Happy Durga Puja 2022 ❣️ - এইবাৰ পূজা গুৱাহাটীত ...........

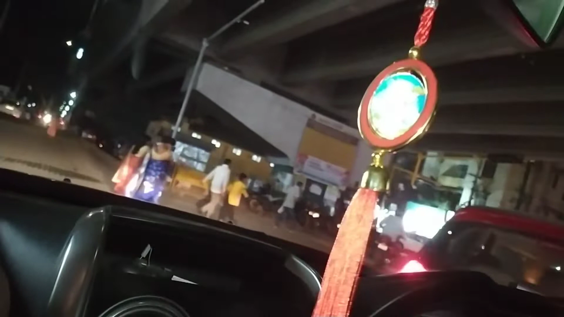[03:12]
তো আৰু এনেকৈ আহি আহি আহি পুৰা জামত পৰি গ'লোঁ মানে কি ক'ম আৰু মানে গুৱাহাটীত
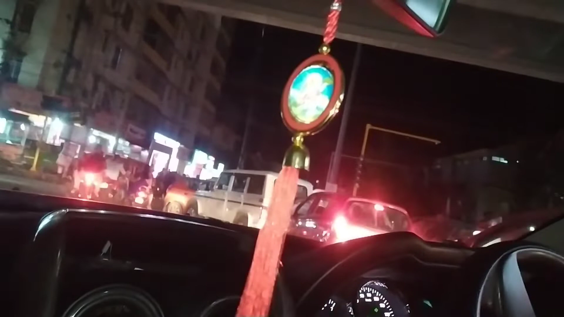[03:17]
পূজা চাবা মানে এই মুস্কিল মানে যামেই যাম বহুত যাম মানে কি ক'ব।
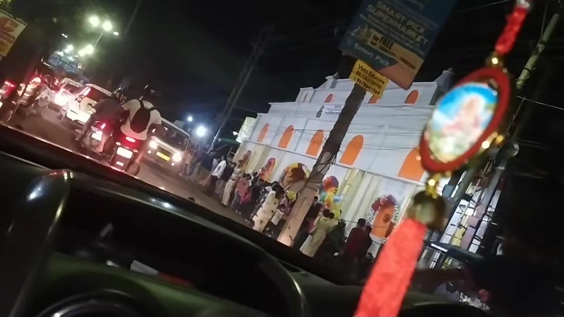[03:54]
এতিয়া আৰু আমি পালোঁ ইয়াত বেছি দূৰ নাই মানে মেইন মানে পুৰণা পূজাখন লক্ষ্মী মন্দিৰত যি আছে বেলতলা বেছি দূৰ নাই পালোঁ আৰু আমি।